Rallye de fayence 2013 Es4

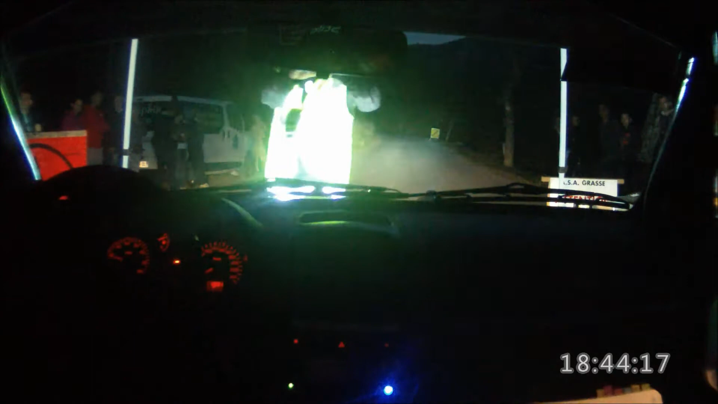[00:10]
Ouais, bien sûr. Cinquante mètres léger gauche.
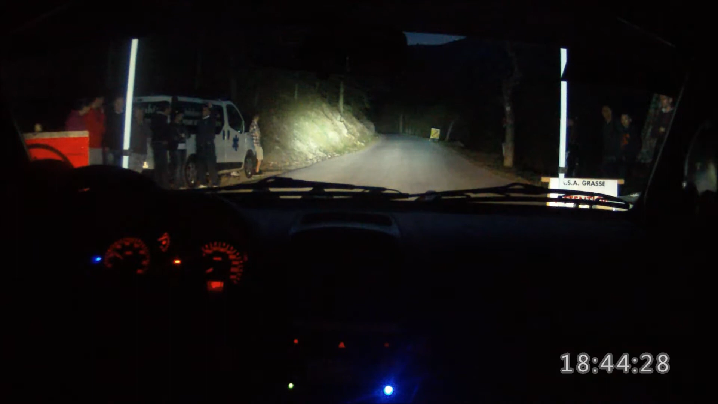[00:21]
Quinze. 5, 4, 3, 2, 1, 50 mètres, léger gauche, léger gauche, léger gauche, pour gauche 140, pour gauche 140, gauche 140,
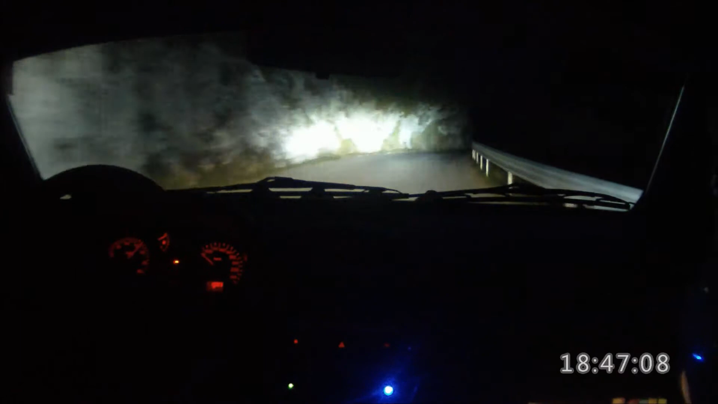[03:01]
Sur droite 90. Droite 90 sur gauche 120. Gauche 120. Pour léger droite. Sur gauche 110.
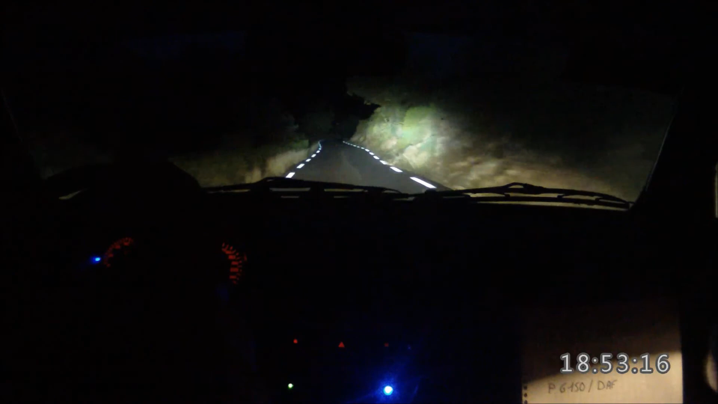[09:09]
pour gauche 150 cordes, sur léger droite, sur gauche 150, gauche 150, sur droite 150, passe-les, sur léger gauche arrivé, sur léger gauche arrivé, arrivé. Je sais pas, j'ai pas compris.